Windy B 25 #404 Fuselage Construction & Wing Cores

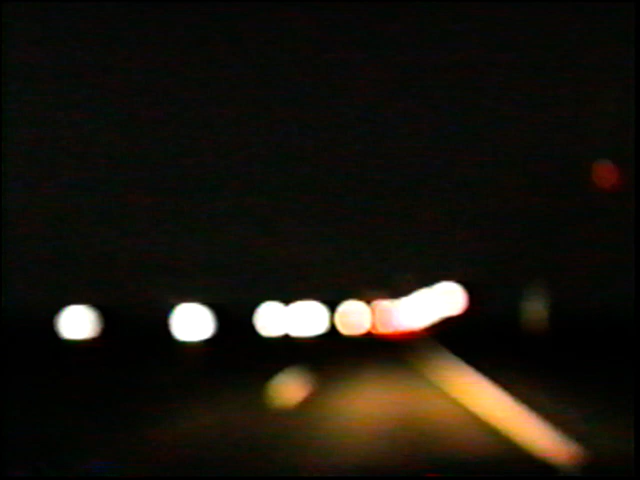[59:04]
Well, the ride home from John's is, as always, uneventful.